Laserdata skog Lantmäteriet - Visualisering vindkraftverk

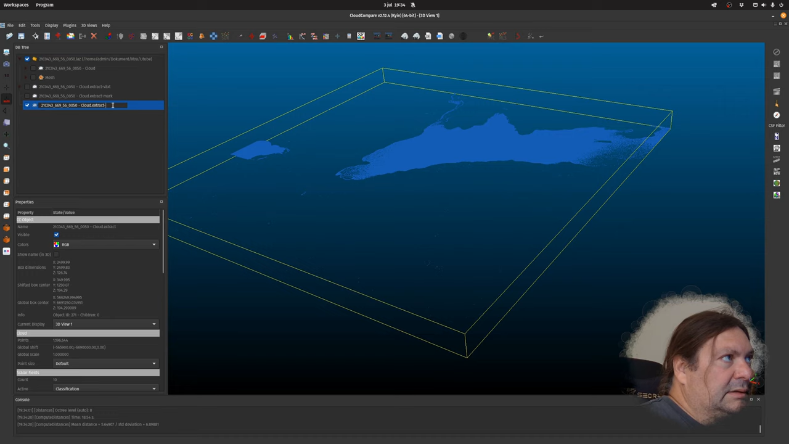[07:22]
då har vi någonting som är sine value här. Och då har vi, det blir ett något fel, men trycker minus en meter till, vi säger 40 meter. Eller 35 meter.
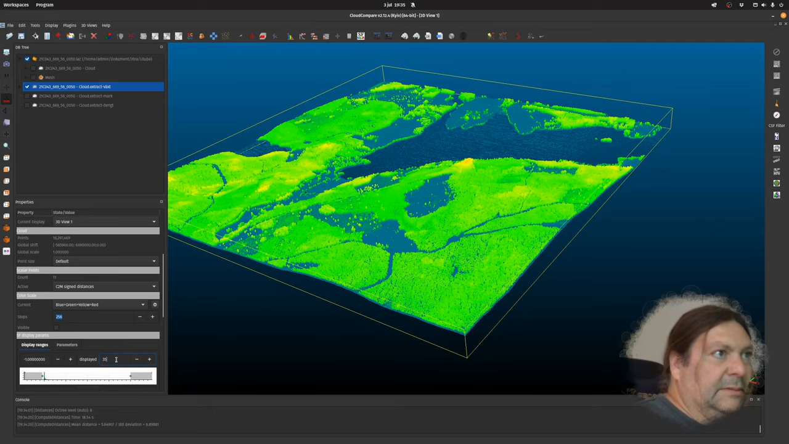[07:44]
Så vi gör samma sak, eller vi tar 40 meter. Och gradienten är också minus 1 till 40 meter.
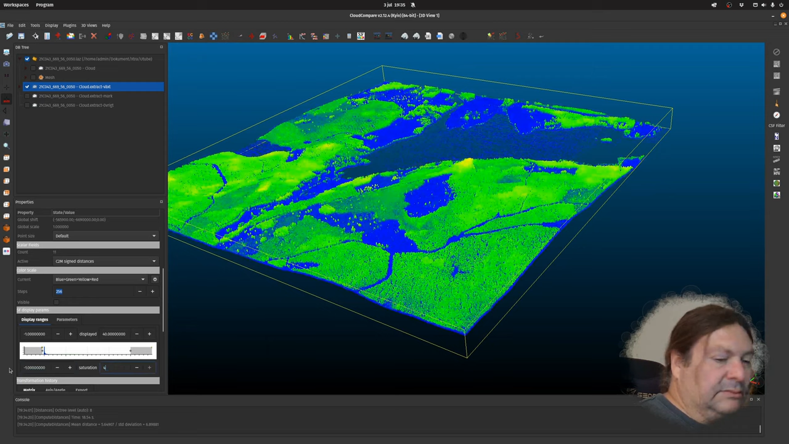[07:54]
Så ser ni här att det blir röda punkter.
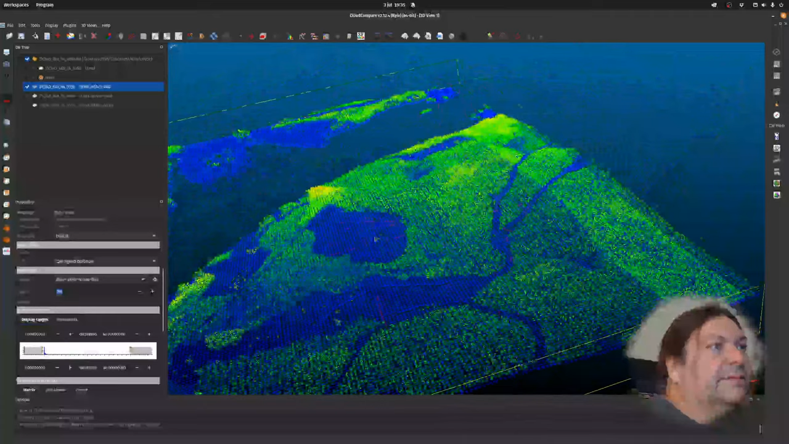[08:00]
Alltså det som är rött.
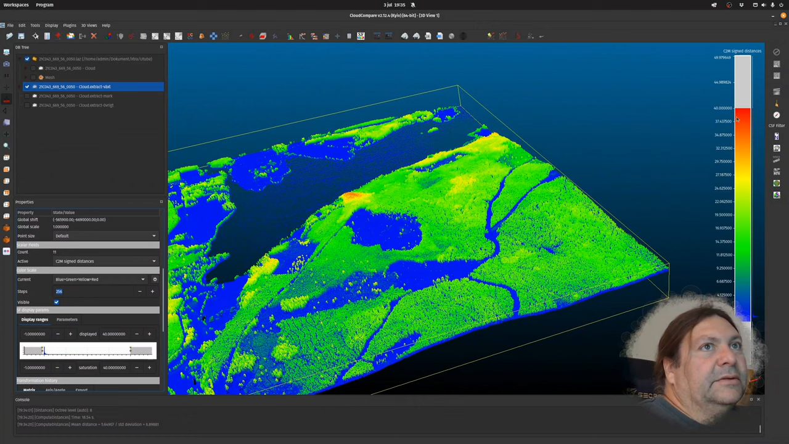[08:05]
40 meter och sen så är det 0 meter i de här.
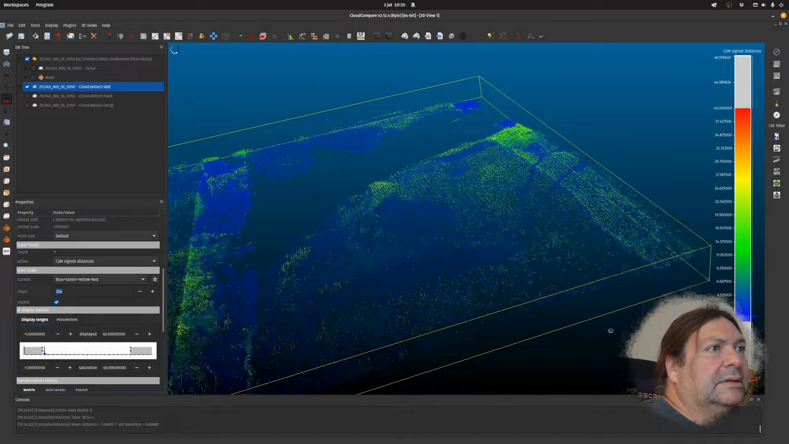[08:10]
Så då har vi gjort så här klart. Så nu ska vi bara subsampla det här.
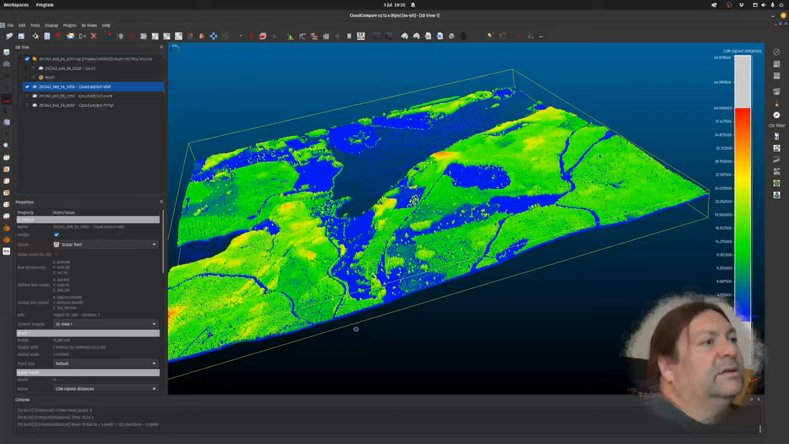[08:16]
Och vi ska göra en till grej på marken här. Jag vill subsampla först.
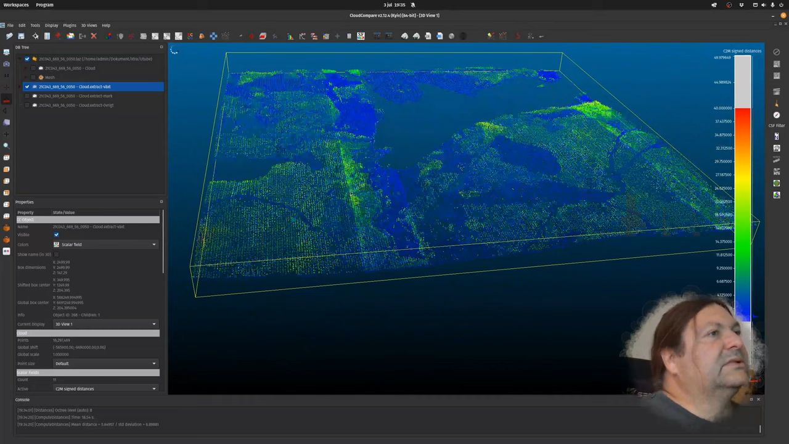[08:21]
Då gör vi så att vi trycker på den här. Och sen så ser vi hur många, vilken precision det ska vara. Det ska vara en meter eller två meter. Vi ser. Säg 2 meter här.
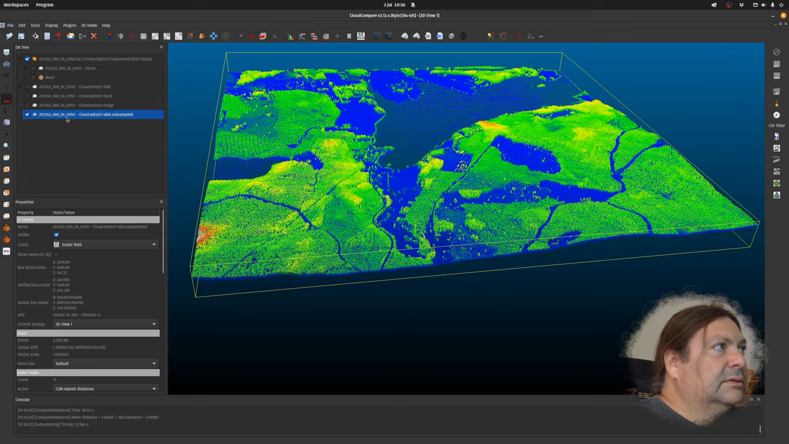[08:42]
Så, och det här är, ska se hur många, 2,3 miljoner. Det blir jättebra. Och sen gör vi marken, gör vi samma sak. Subsampling 2. Och det som var övrigt. Ja, jag kan göra på en då. Subsamplinget.
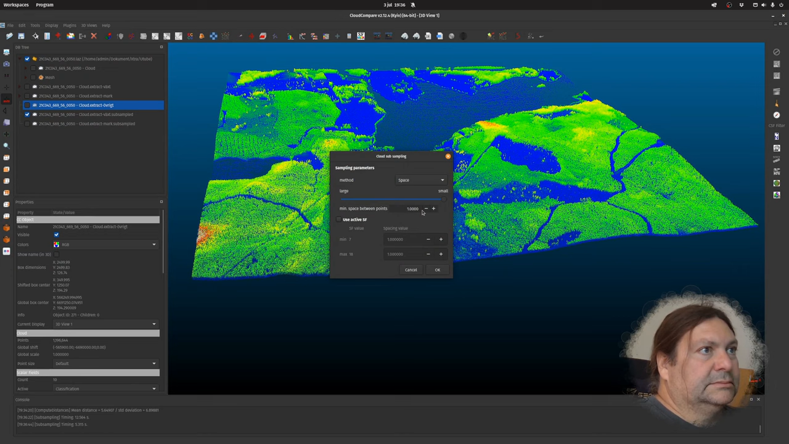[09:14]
Så då har vi de här tre som jag ska använda. Ja. Ska bara titta om det är något mer vi behöver göra. Ja, nej, men vi exporterar den här var för sig som PLY. Jag trycker save. Lägger i blender här. Och sen så PLY mesh. Kan jag kalla det här för.
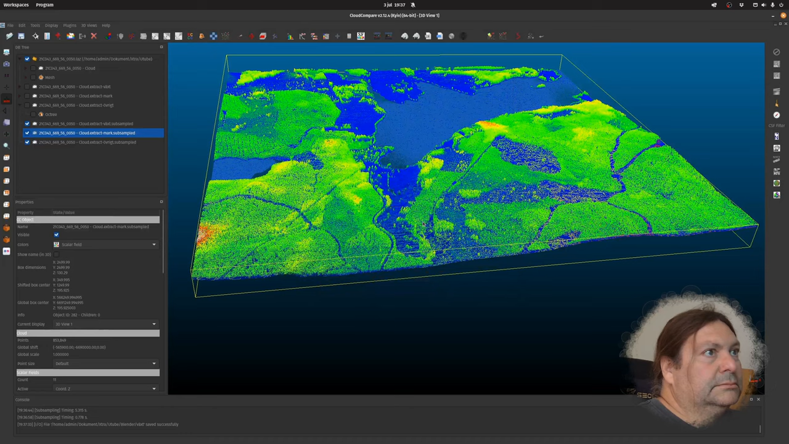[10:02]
Mark. Så då har vi de här tre olika filer.
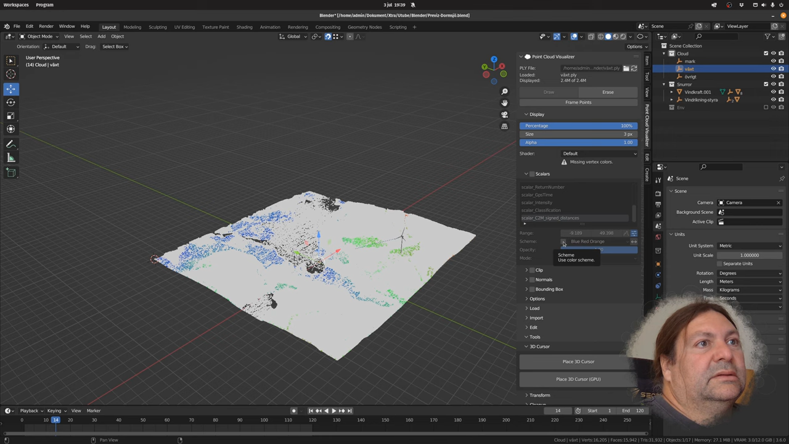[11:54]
Och sen kan vi välja här.
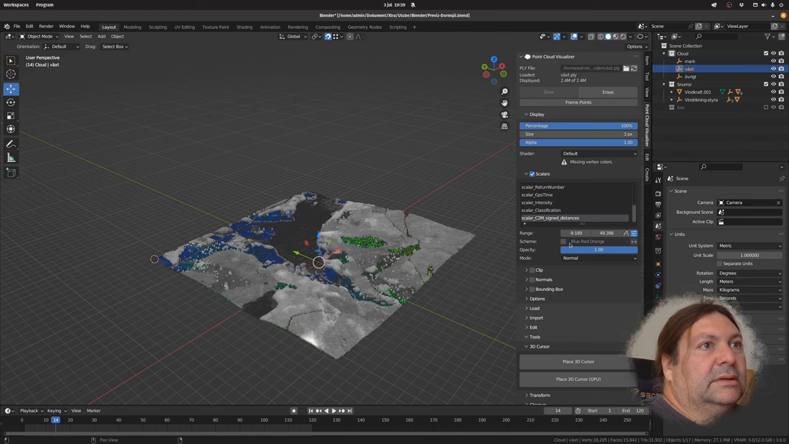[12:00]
Blue, red, orange.
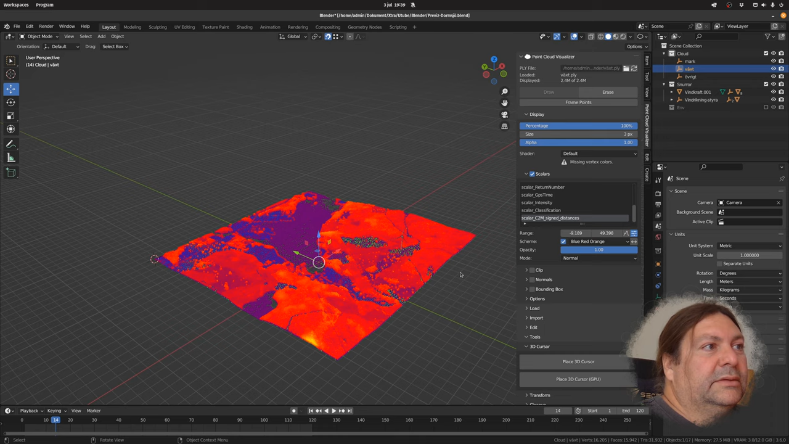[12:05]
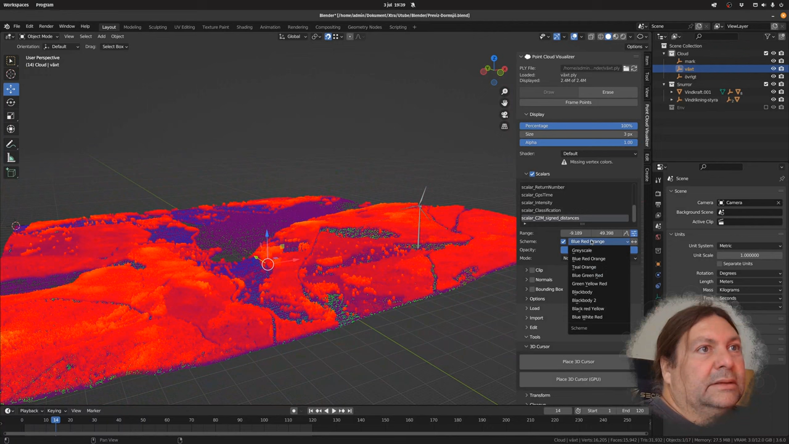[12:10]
Kanske var bättre. Ja, och sen så övrigt ska vi ta in också. Och då väljer vi, det är RGB här så att vi behöver inte ha någon scaler. Ja, då har vi de tre lagren här.
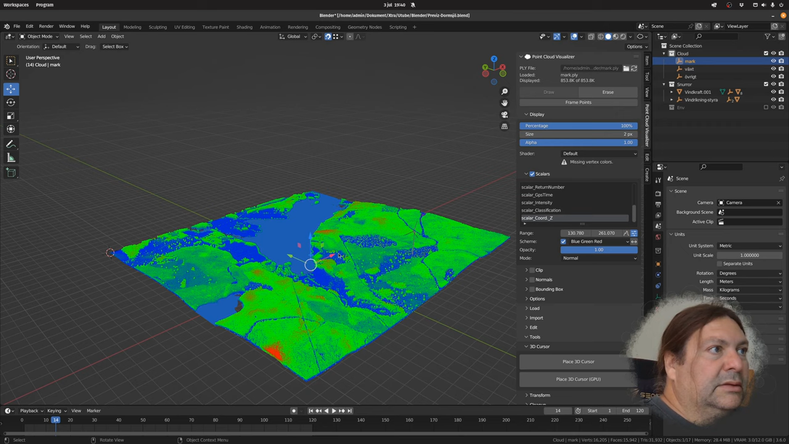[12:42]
Så. Ja, då har vi vår cloud-data här.
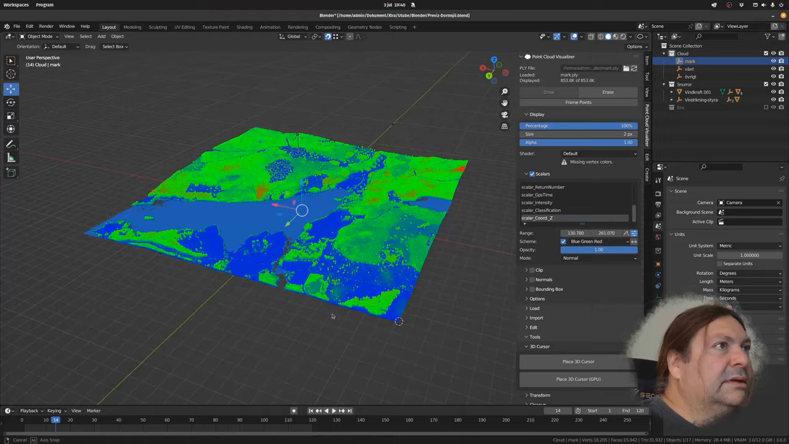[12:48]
Så nu ska vi placera ut vindkraftverken på den här. Så då döljer jag växtligheten.
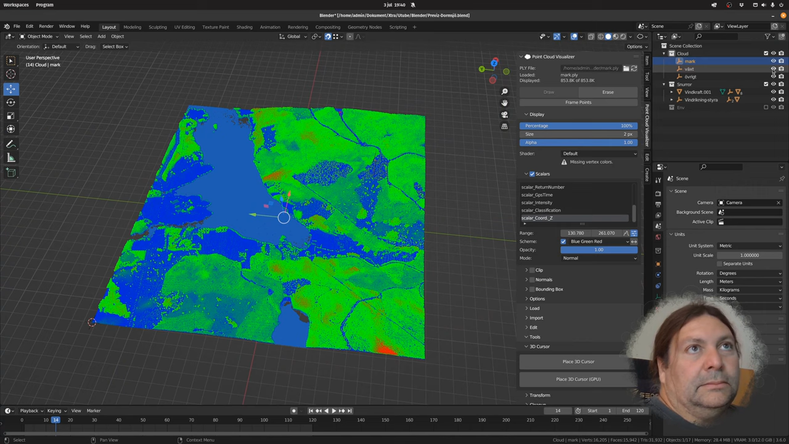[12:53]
Och sen är det någonting som heter Place 3D Cursor. Så då klickar jag här till exempel. Och det här Z är höjden över havet, 249 meter. Så. Och sen så väljer jag vindkraftverket.
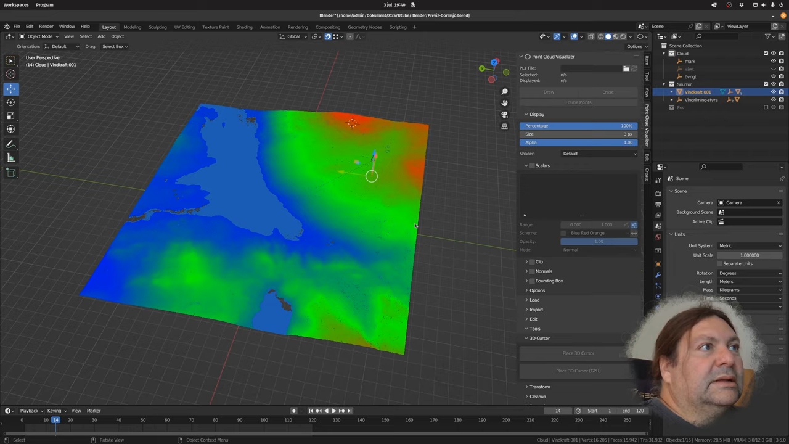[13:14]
Det består av flera olika delar, men den här basdelen är den första man väljer då.
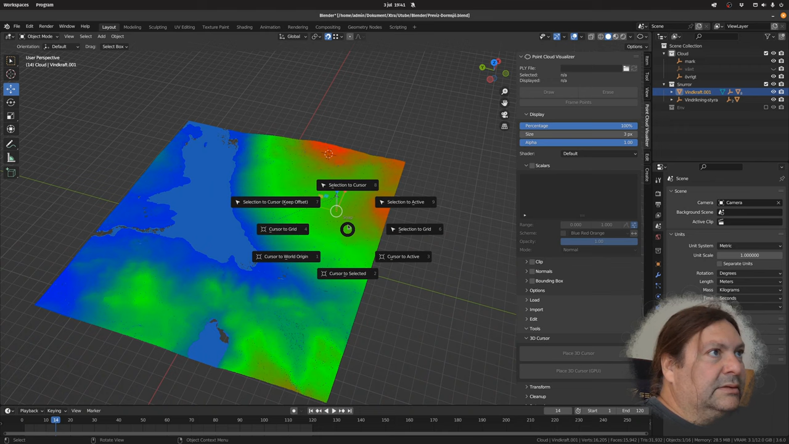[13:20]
Sen gör jag selection to cursor. Så. Och jag har någonting som man kan styra. Kan styra riktningen på vindkraftverken.